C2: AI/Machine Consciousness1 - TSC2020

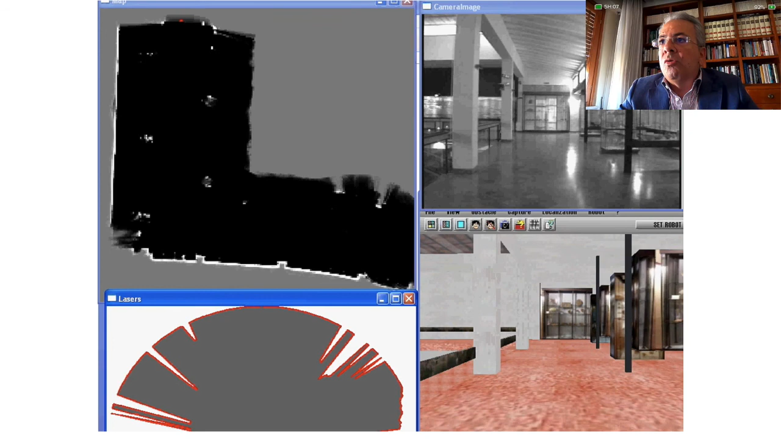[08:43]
On the right, on the upper images on the right, is related to the effective images acquired by the camera. The lower right image, instead, is the mental image generated by the internal simulator of the robot.
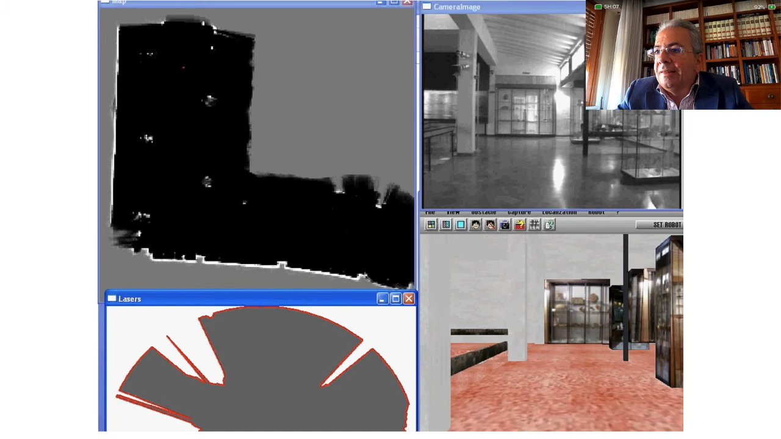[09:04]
In this case, the robot has an internal 3D simulator. It generates mental images of the movement of the robot. The robot is moving, and then the robot generates mental images of the museum, and these mental images of the museum are compared, thanks to the comparison, are compared with the real effective images acquired from the camera.
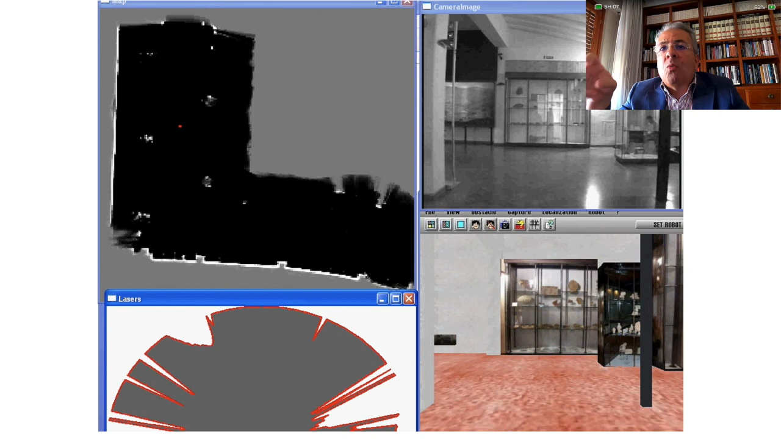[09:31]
Let us consider it now a more up-to-date model related to the now robot.